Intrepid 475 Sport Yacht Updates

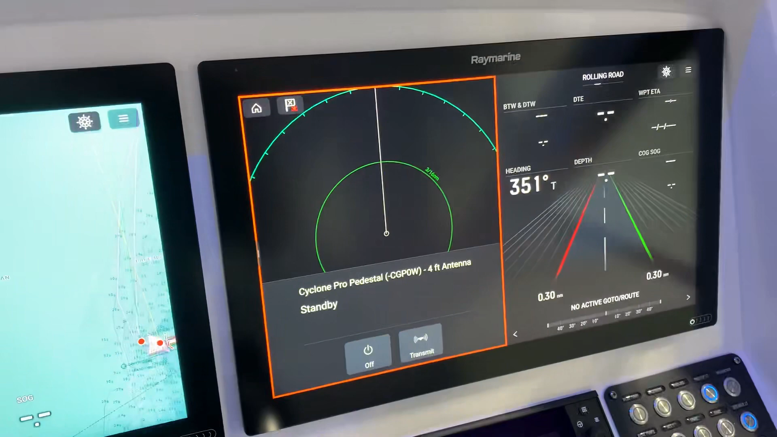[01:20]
We added a Cyclone Pro open array radar. This is one of the best radars on the market.
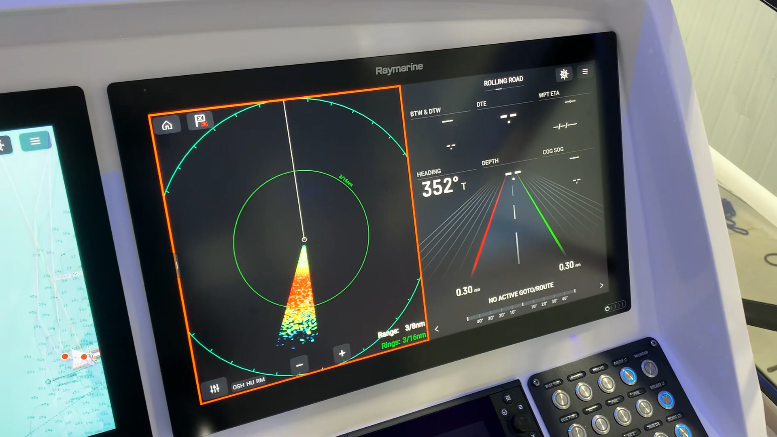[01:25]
Extreme,
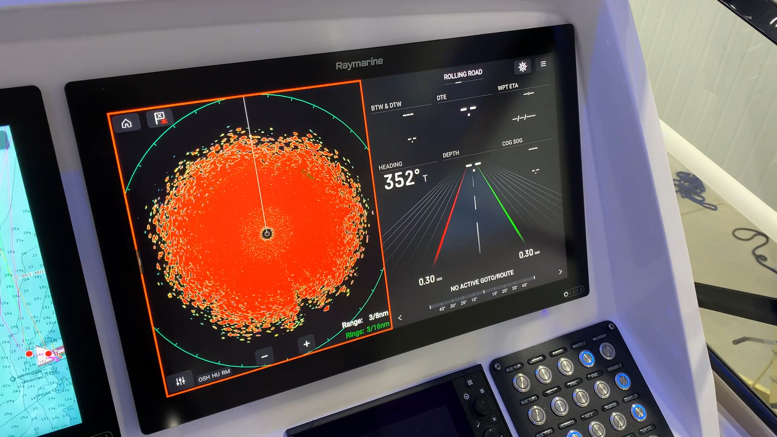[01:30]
extreme target definition and I can't see much in the building here but it's been a very popular upgrade.
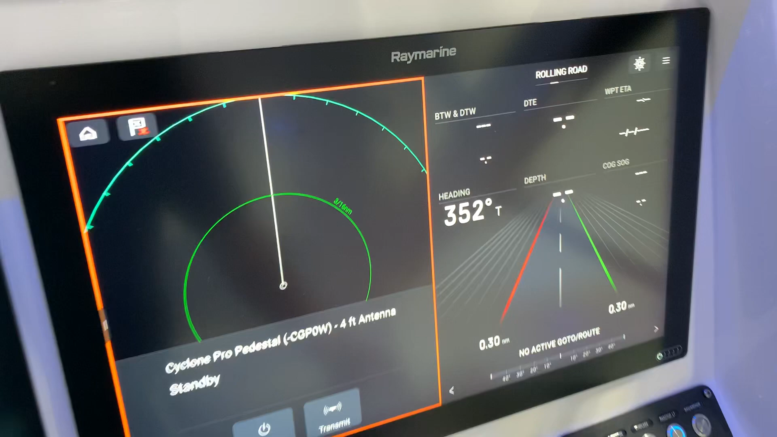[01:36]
We've installed a fair amount of them on Raymarine systems. This is a great setup on this boat.